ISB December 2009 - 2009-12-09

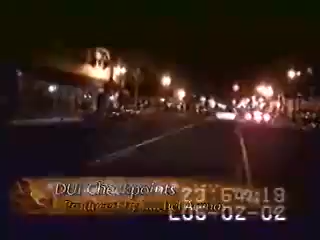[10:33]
Captured on tape, a high-speed pursuit of a drunk driver.
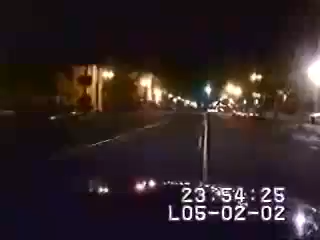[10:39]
The Santa Barbara Police Department pursues the car through the streets of downtown Santa Barbara until the driver encounters a dead end.